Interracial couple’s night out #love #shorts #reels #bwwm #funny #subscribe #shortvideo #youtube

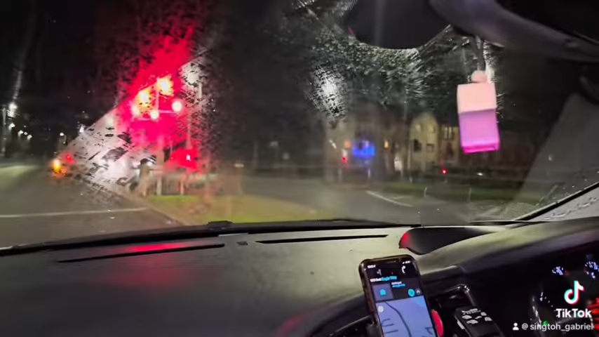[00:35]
We are finished now and we are just driving home.
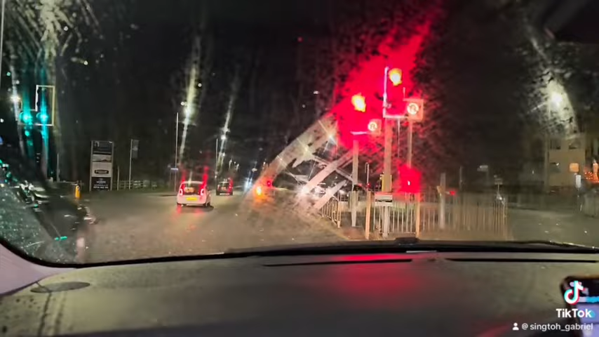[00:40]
It's a bit like middle of the night so the road is less busy. We are just here waiting at the traffic light so we can move.